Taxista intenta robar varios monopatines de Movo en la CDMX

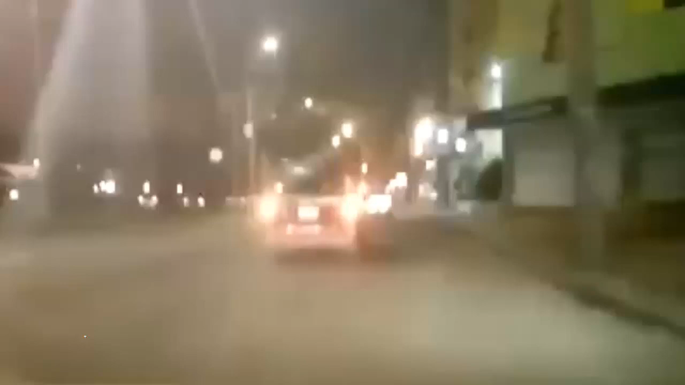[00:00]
La empresa de patines Movo captó en vídeo el momento en que varios de sus vehículos eran robados en un taxi. El hecho ocurrió el sábado por la noche cuando detectaron que los patines eran transportados
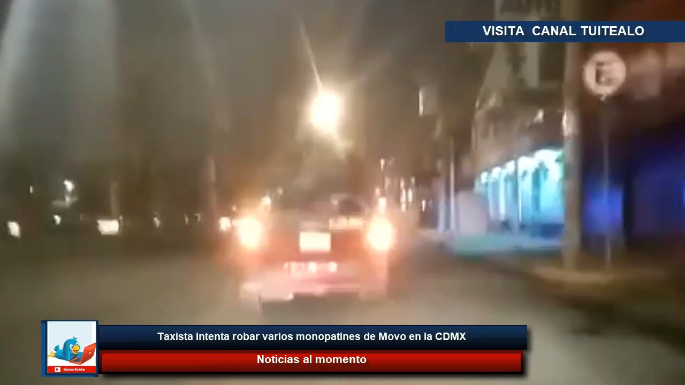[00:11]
en el techo de un vehículo con cromática de taxi de la Ciudad de México. La empresa indicó que los monopatines son llevados al oriente de la urbe, en particular a la colonia Renovación en Iztapalapa.
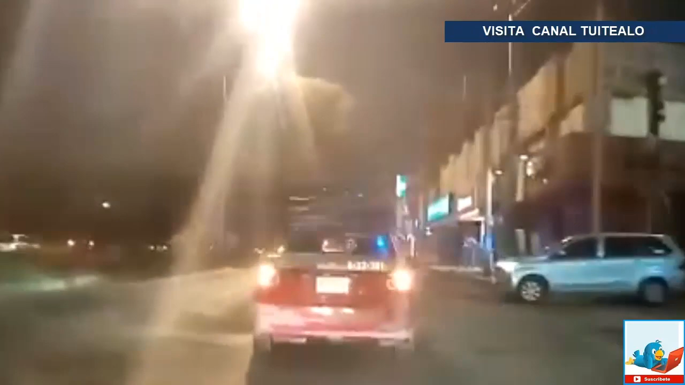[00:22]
Dieron aviso a la Secretaría de Seguridad Ciudadana y el vehículo y sus tripulantes fueron detenidos. Movo informó que realiza el procedimiento de denuncia ante las autoridades correspondientes.